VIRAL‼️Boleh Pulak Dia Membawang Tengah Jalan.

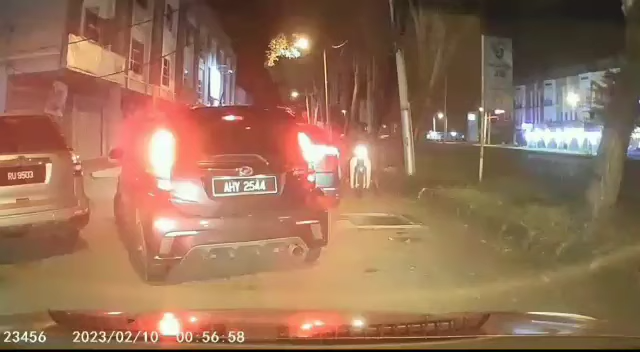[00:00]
sa kagadaye kantaba nindana. Video dashcam kali ini memaparkan tindakan tidak wajar sebuah kereta proton dengan seorang penunggang motor yang selamba berborak di tengah jalan sehingga menghalang laluan kereta belakang.